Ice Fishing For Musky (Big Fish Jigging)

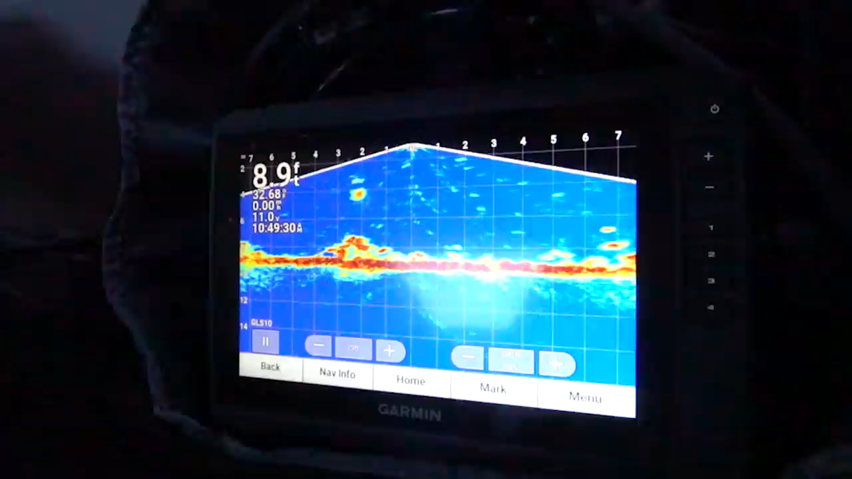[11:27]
On screen: depth 8.9 ft
There's my bait on the left side of the screen. Right on top of that weed patch there.
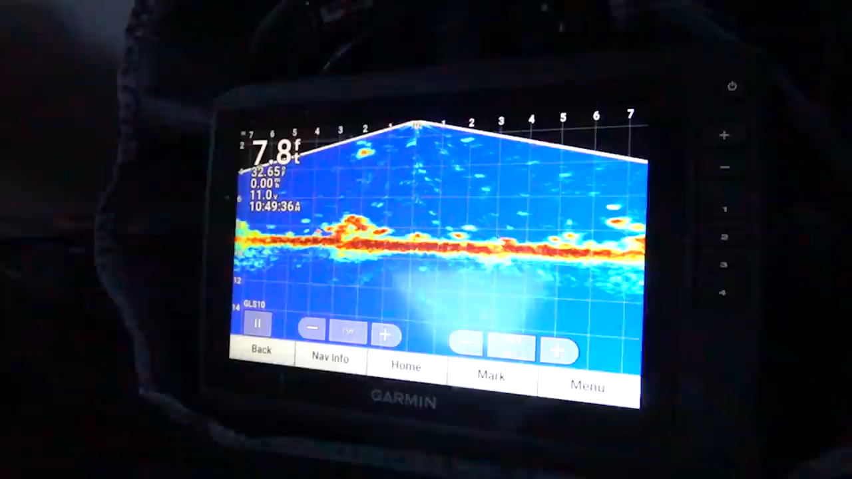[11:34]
On screen: depth 7.8 ft
You can hear it rattling. Steve just missed a perch on the right side of the screen.